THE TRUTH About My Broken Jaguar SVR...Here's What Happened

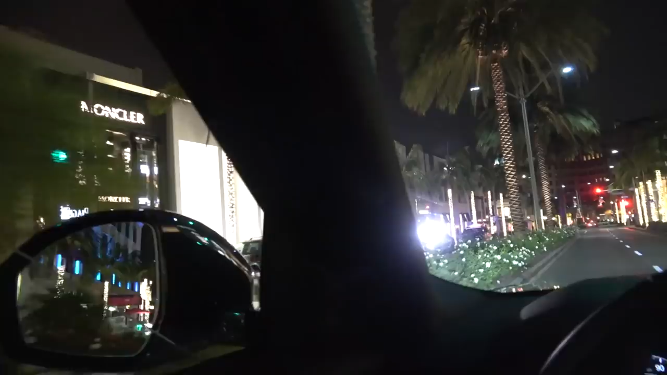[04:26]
Oh, we got a Fiat. Uh-oh. Whoa, whoa.
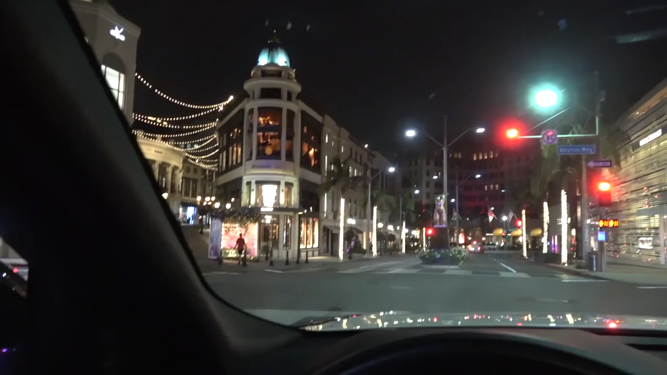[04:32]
Right now, there's an issue with Los Angeles and that is there aren't a lot of cars out anymore. Not a lot of supercars or hypercars. So, it's kind of dull. It's a bit dead as you can tell here. I'm literally the only person driving on road there right now. So, hmm. All right, guys. I actually just U-turned for this Porsche but it is a GT3 RS.
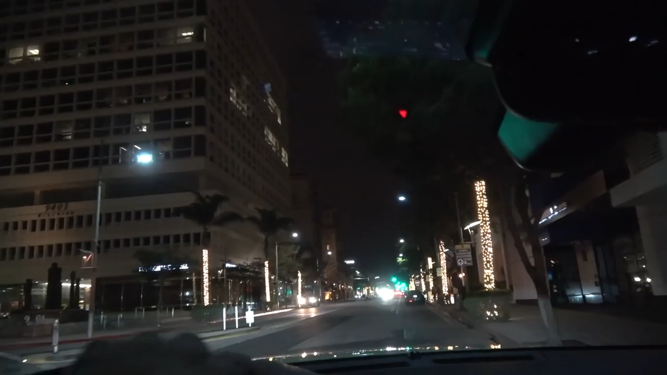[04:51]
It's coming up. It's a little dark here, guys, but check it out. Nice.
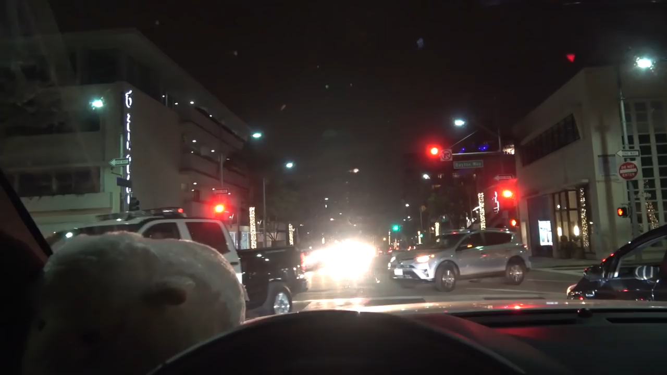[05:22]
Oh, he's looking at me. You see that? Yes, sir.